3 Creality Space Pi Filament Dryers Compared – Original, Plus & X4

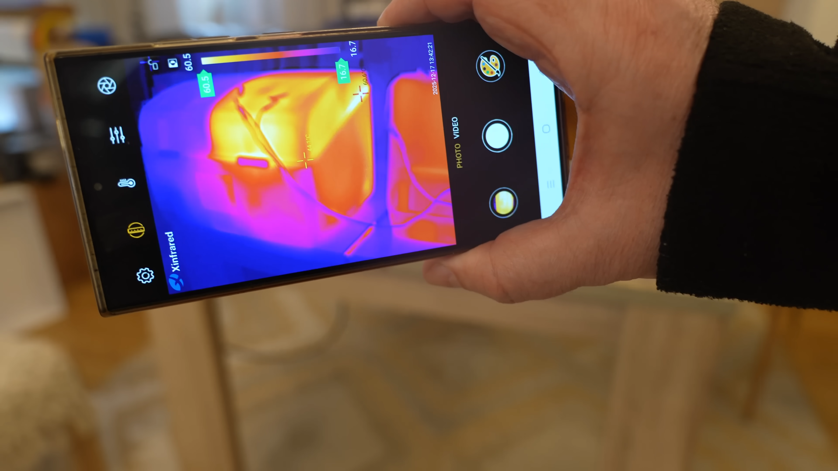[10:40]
just quick check what can you see through thermal camera back
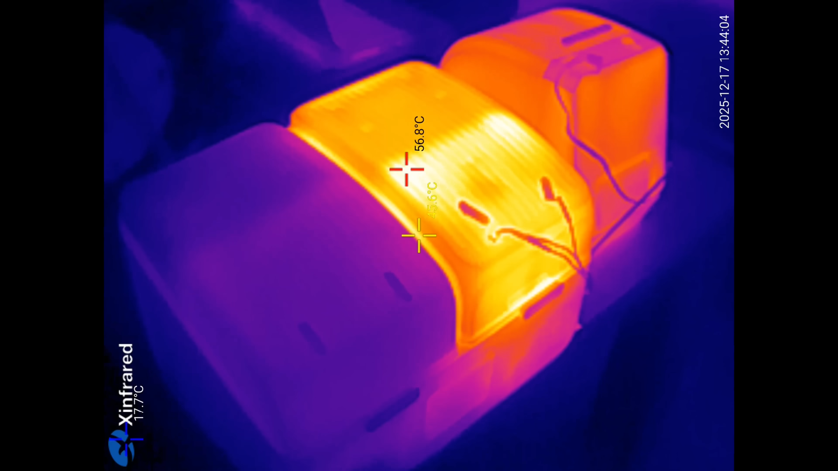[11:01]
from the left measuring will be finished soon one more time just to present the position of the sensors